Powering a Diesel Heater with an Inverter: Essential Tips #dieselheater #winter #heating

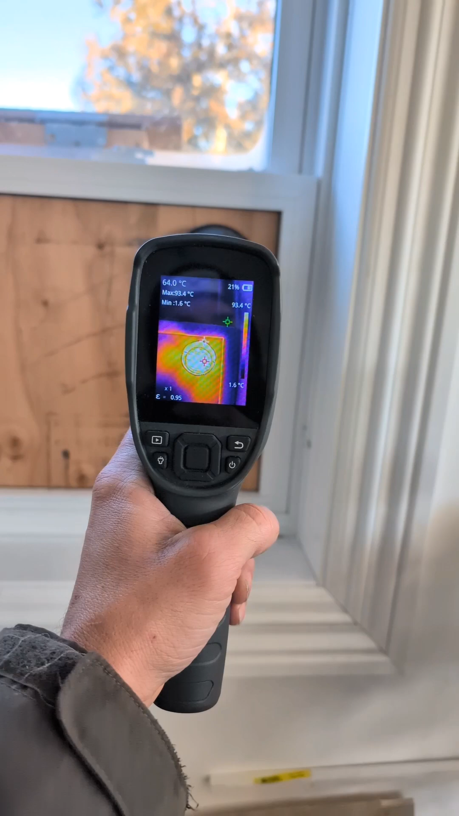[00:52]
On screen: spot 64.0°C, scale top 93.4°C, scale bottom 1.6°C
out of the outlet is still almost 94 degrees Celsius
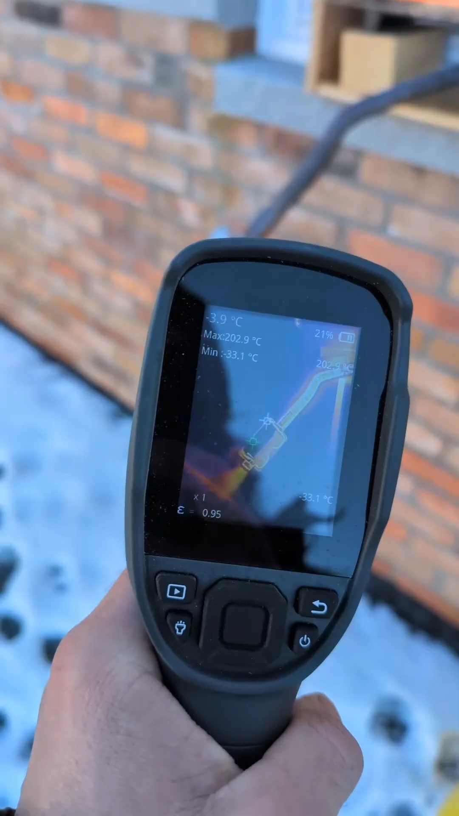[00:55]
On screen: spot -3.9°C, max 202.9°C, min -33.1°C
Now I know a lot of users are telling me to run the exhaust through a
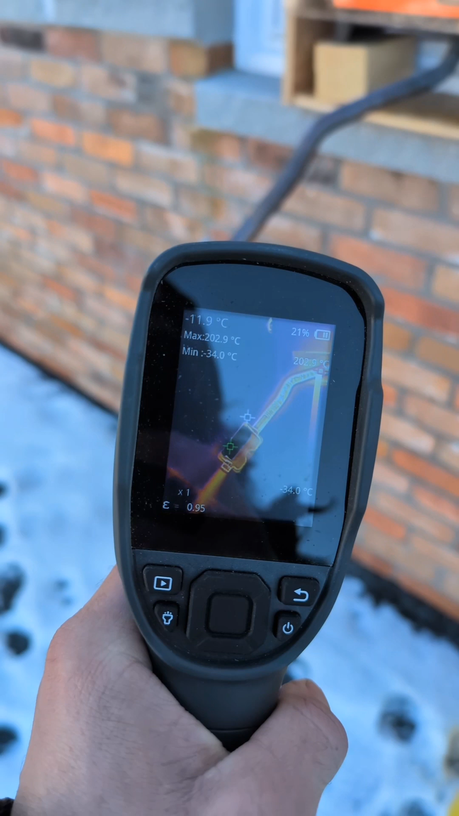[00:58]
On screen: spot -11.9°C, max 202.9°C, min -34.0°C
Radiator boiler and I agree look at all that wasted heat But I've got two